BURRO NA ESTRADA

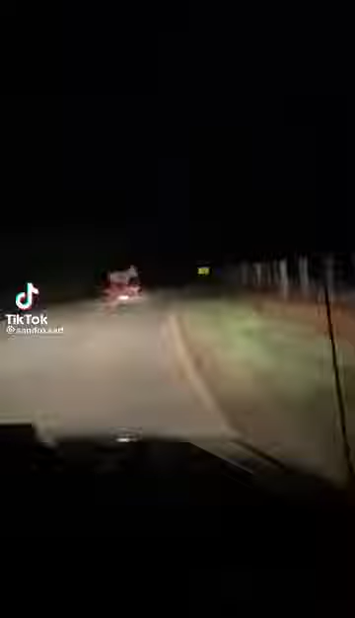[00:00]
Olha, se contar, ninguém acredita, velho, lá mais perto um pouquinho